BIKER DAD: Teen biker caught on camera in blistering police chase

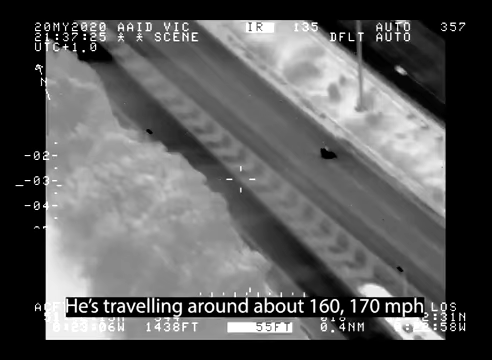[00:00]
Travelling around about 160-170 miles per hour.
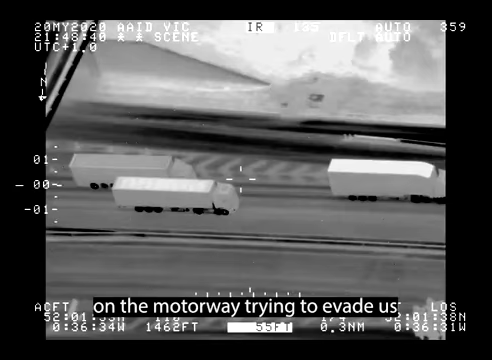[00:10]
I believe it's obviously aware of our presence. He's stopped off on the hard shoulder, he's run out of fuel. All units, he's gone the wrong way on the M1 and he's gone back into the service stations.
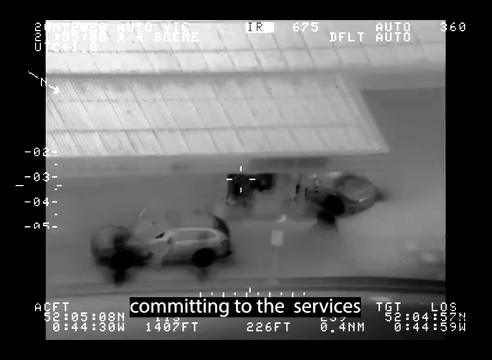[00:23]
Commit into the services, he's gone the wrong way into the services.